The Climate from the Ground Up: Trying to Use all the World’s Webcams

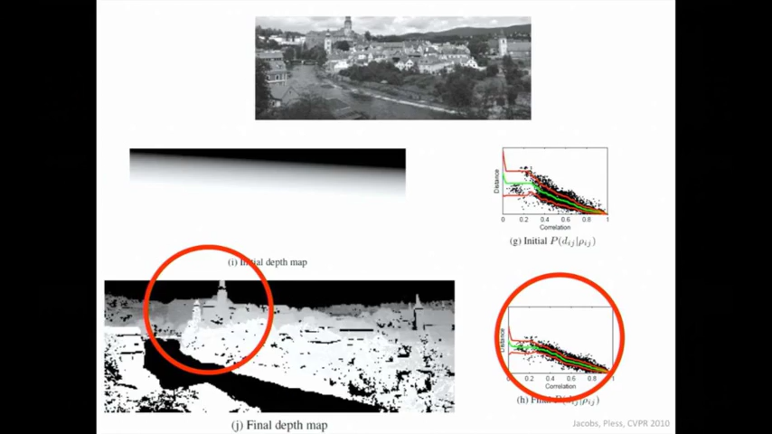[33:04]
And one of the nice things about this depth map is because we're not inferring any smoothness across boundaries, we're computing a depth at every pixel. We get very, very sort of precise and rich exact models of the depth at each pixel that don't suffer from blurring over boundaries.